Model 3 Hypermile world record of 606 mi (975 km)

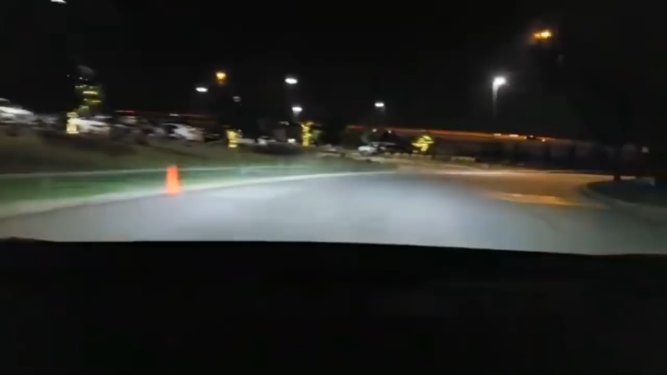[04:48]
Jesus, bunny. Oh, he ran straight towards us.
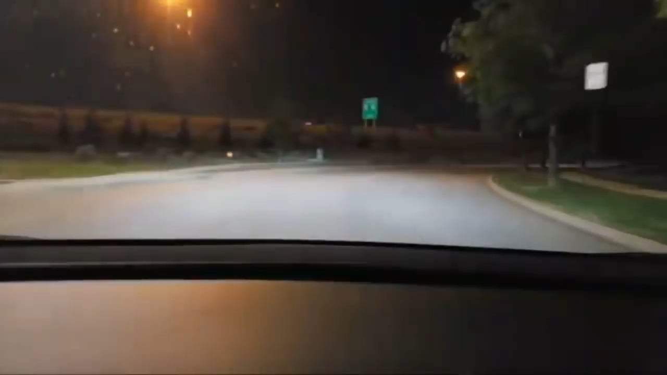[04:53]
Taxi, come on. We're going to run the taxi over. I should have honked you, buddy. Whoa. Jesus, truck. Wow.
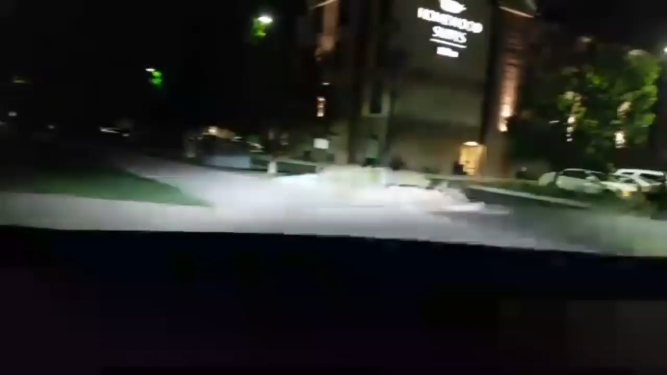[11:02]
wow it's like it's sort of feels like it's a bit cannot maintain vehicle power okay um I'm getting out just keep going that's okay don't stop
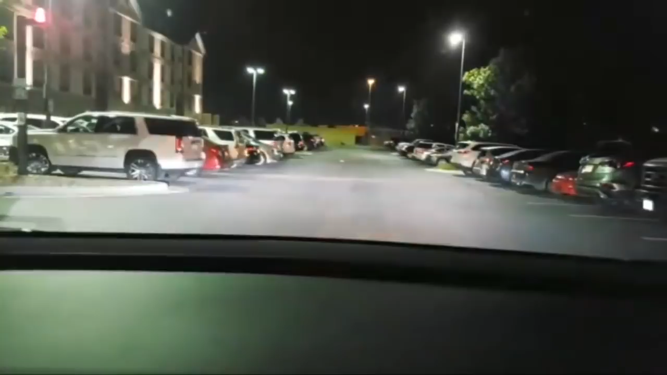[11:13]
shit we can't open the doors okay we're rolling though
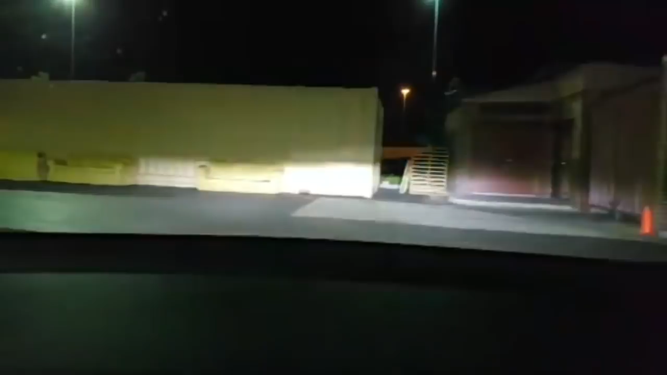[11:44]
we're still rolling though uh we're still rolling I think I can jump out this and we've stopped okay hold on are you